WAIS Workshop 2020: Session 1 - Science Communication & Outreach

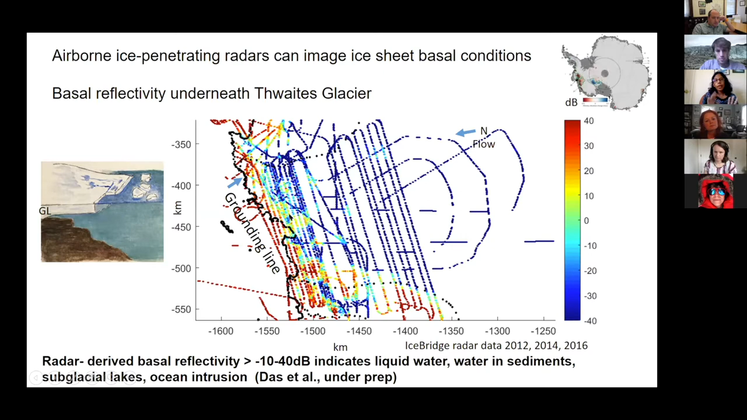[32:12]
The radar can map what is the temperature at the, this is the ocean, interior of the grounding line. The radars can map map whether there is, the ice is warm at the base or not. So here, warmer colors indicate that the ice is warm at the grounding line. And this is an example from Thwaites, and I'm working on this. This is a paper in that I will be submitting soon. And I'll just skip that. I'll just go through a little.